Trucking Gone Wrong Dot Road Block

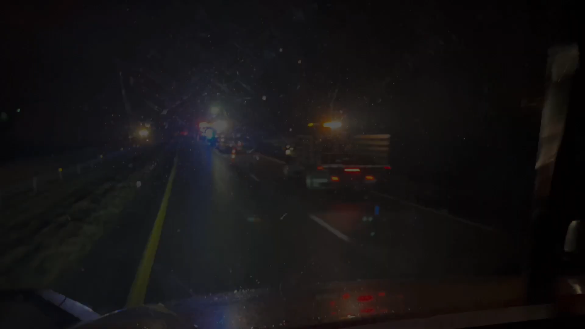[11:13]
Yep, that's a crane. Yep, it was a truck roller.